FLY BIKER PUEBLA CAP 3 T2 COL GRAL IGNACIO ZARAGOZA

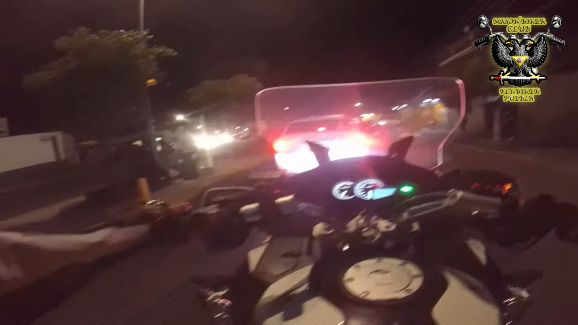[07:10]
pues básicamente la pusieron cuando se fundó la colonia. Estamos hablando por ahí de 1927, 1928. Y pues sigue funcionando. Es uno de los pocos relojes que sigue funcionando y se le da mantenimiento. Es un clásico el citarse aquí en el reloj de Zaragoza.
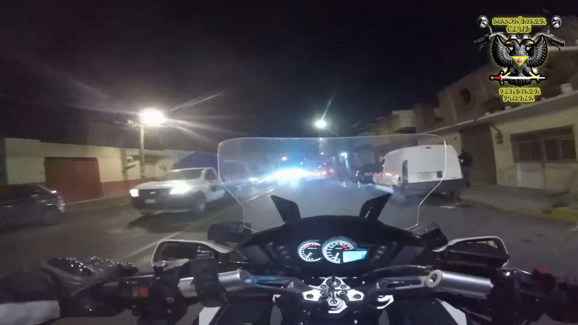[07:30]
Y bueno, ya vamos de salida. Aquí atraviesa el río que se llama el río Atoyac. Vamos a cruzar el puente.
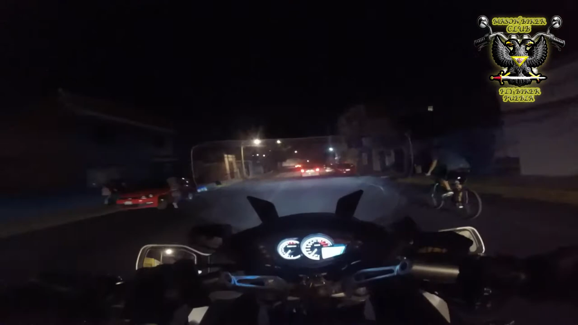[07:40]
Este puente, pues antes era un poco de riesgo. Ya saben, las plagas, que bueno, ya se controló. Y este es el puente. El río, ahí vamos a ver el barandal. Y en su momento, pues venía súper mega contaminado. Bueno, ahorita ya, por finalmente, con las acciones de limpieza que se realizaron hace algunos años. Esto ya quedó perfectamente saneado. No limpio, saneado, que es diferente. Es decir, que ya no hay basura.